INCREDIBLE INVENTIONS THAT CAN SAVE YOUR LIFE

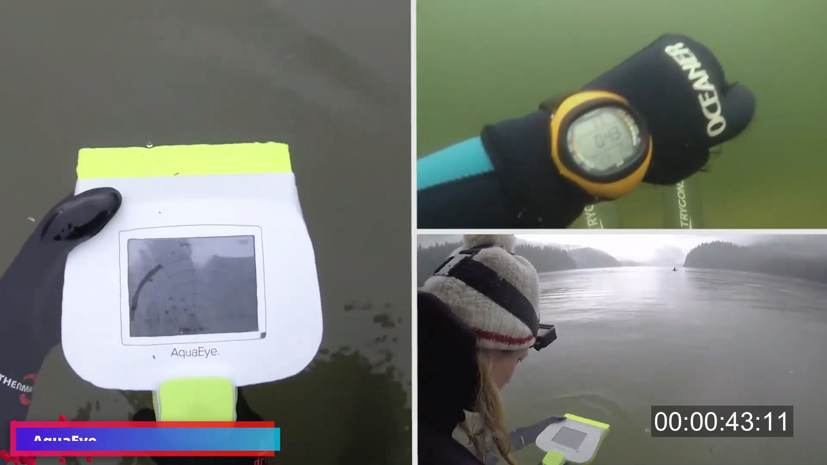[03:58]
AquaEye, it's the world's first sonar equipped, with artificial intelligence algorithms.